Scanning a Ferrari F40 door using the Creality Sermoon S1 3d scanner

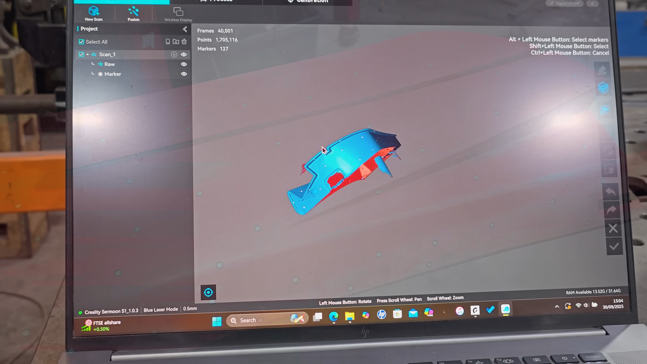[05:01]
right so when you've finished your scan what you do end up with is something that's a little bit messy it's got a
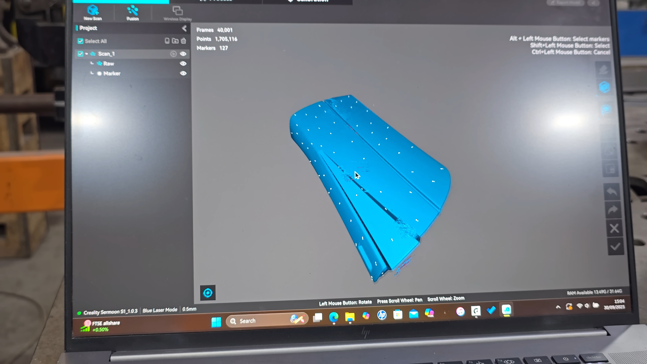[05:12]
lot of noise
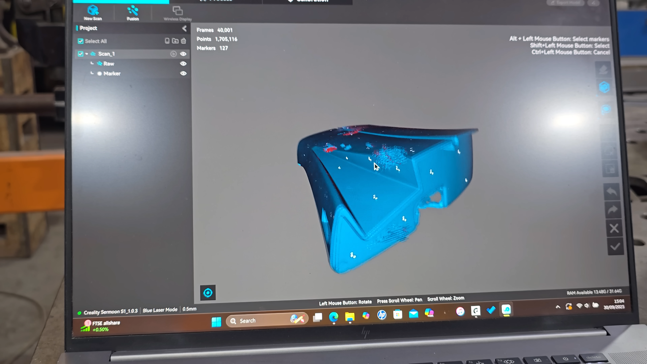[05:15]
things that aren't supposed to be there but very very easy to clean up because
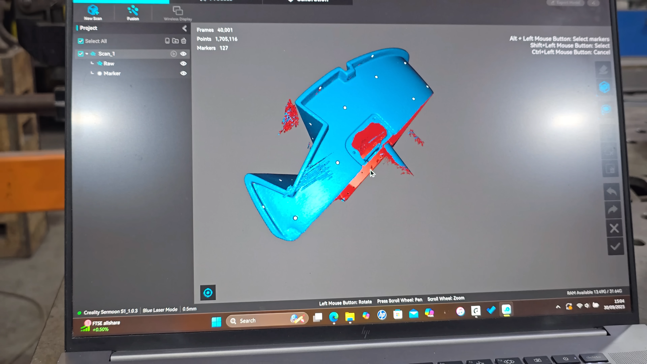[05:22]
all we use is this lasso tool we select the bit we don't want press delete
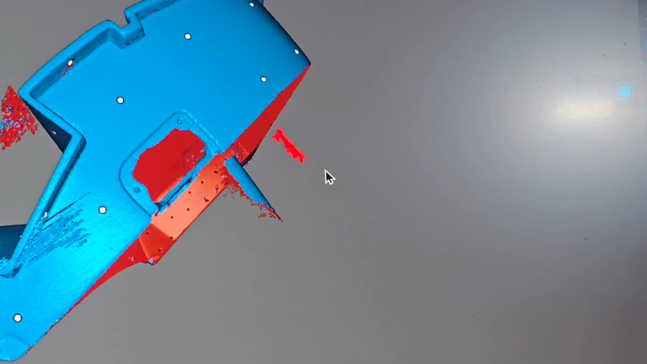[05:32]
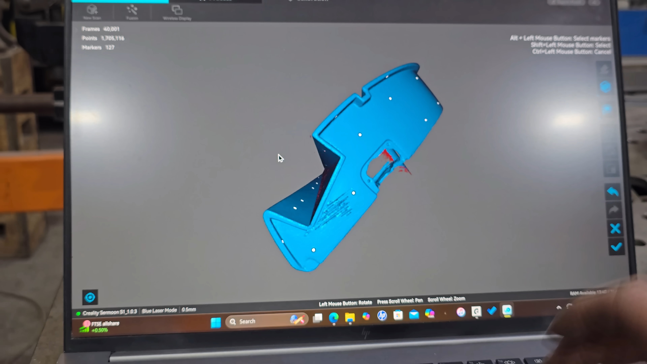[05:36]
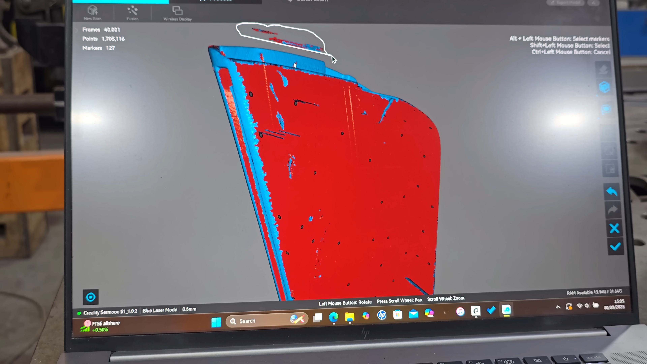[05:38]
now once you've done all that you just take this box here that gives
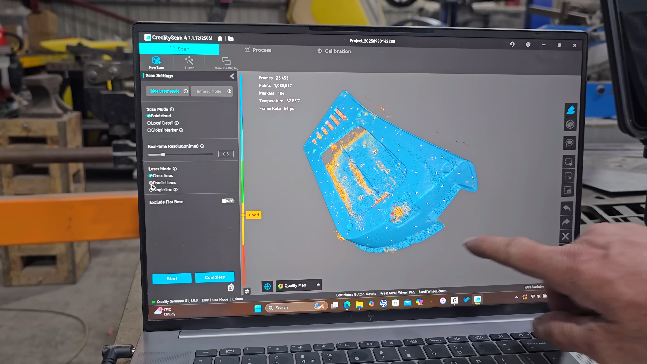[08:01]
so now we do have inside the holes and these
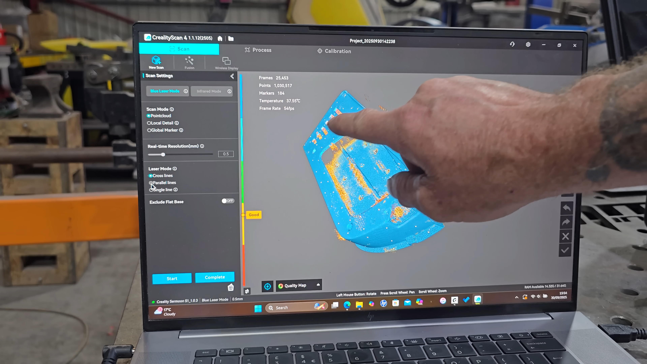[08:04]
edges to do so we're going to do the cross lines sorry parallel parallel lines and then we're going to do the single line
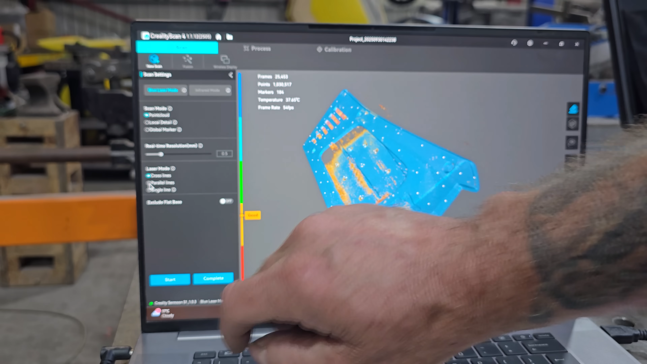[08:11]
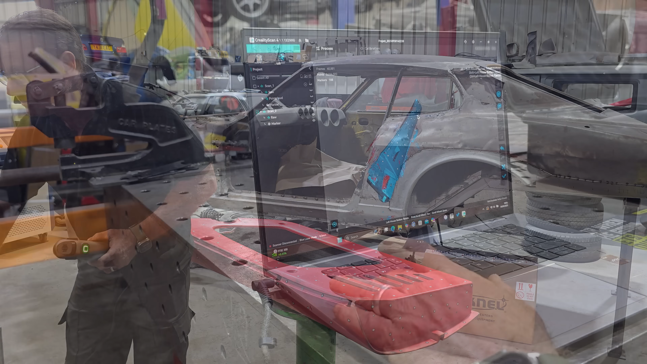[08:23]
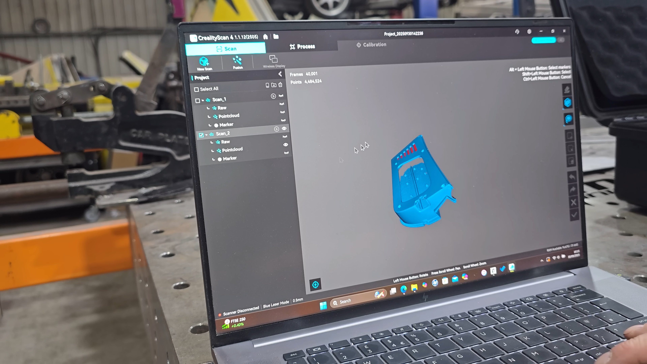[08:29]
and there it is that's the second side a few holes here but we can patch them up later
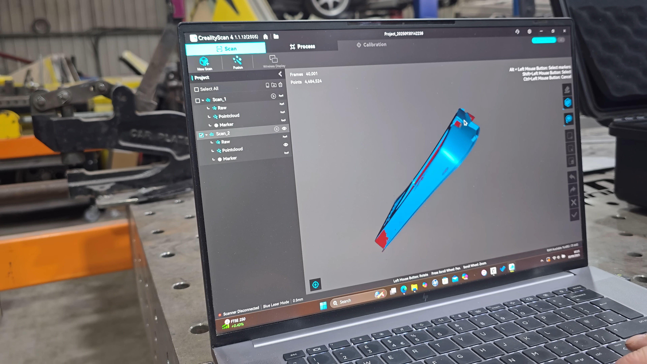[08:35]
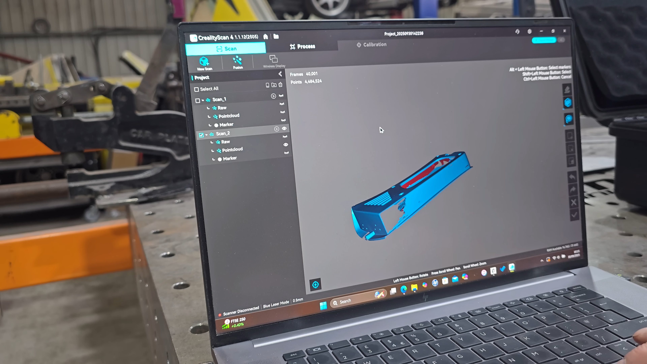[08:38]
so what we want to do now is click on process
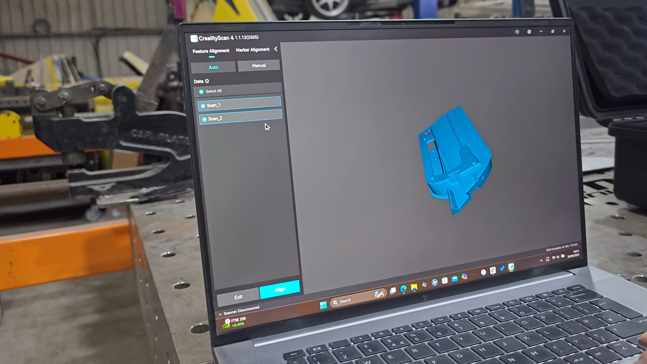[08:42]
we want to click on alignment and we've got both scans selected and both there so if we align automatically i think this is gonna